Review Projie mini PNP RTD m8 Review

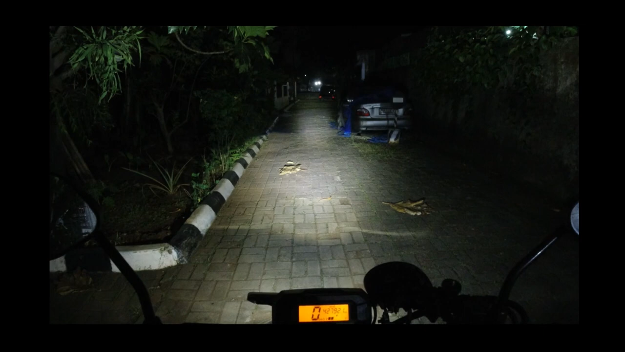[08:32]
terang tapi lumayan jauh loh jarak dari antara sini sampai ke ujung sana itu bisa 20-30 meter cukup lah kalau untuk harian atau bahkan untuk touring jadi ini versi murah kalau mau pakai lampu seperti Proji tapi enggak banyak merubah gitu loh dan kemungkinan juga enggak akan ditilang sama polis karena ini bukan Proji ini masih bohlam tapi mini Proji sama kayak bohlam LED biasa